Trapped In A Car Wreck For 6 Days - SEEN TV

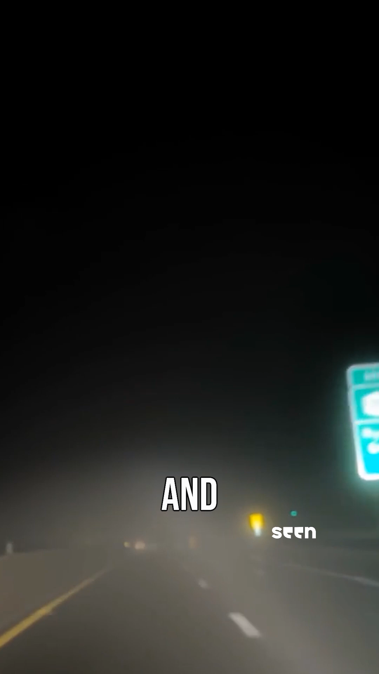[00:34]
It was a really foggy night, and I see something that I think is a deer.